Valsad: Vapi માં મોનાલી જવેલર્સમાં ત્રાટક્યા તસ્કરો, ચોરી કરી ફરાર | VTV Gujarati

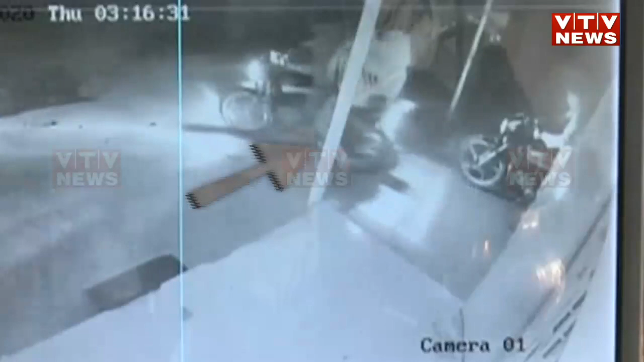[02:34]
त्यांथी बाइक लई रफूद जकर थाई गया गटना पन ससिटीवी मा केद थाई गये शे